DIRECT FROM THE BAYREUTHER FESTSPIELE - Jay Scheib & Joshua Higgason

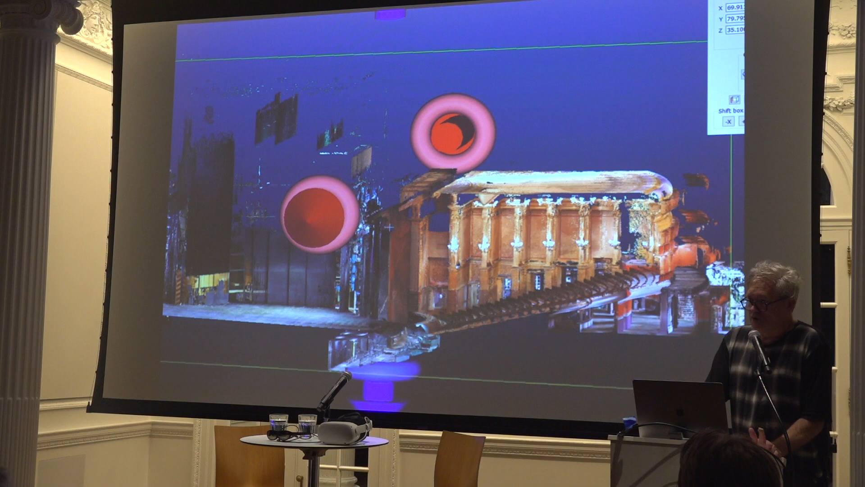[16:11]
And so the first thing that I did without even really knowing what I was doing, because I didn't know what I was doing, I contacted some folks to make a laser scan of the theater. And so the first step in the process was to develop a giant, large-scale digital model that would be millimeter accurate of the entire Festspiel house.
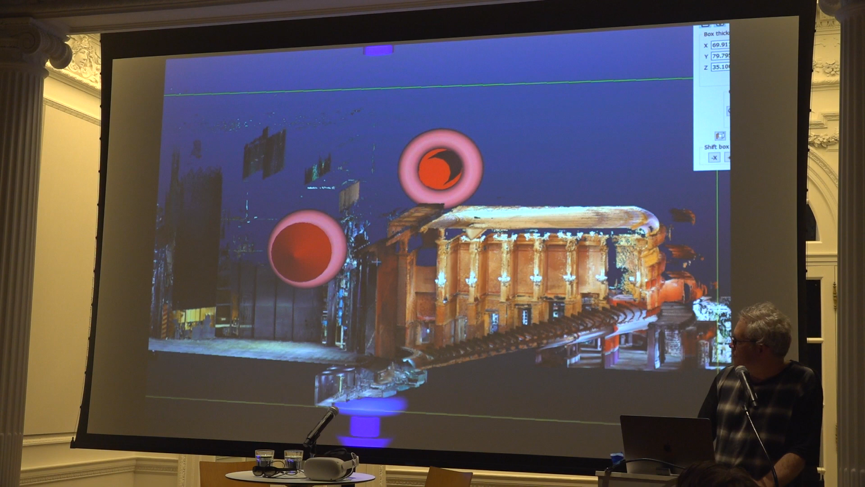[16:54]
And this is what I did during COVID. I learned that I was not capable of handling 17 million points in space. We rapidly spun up a team to work on it.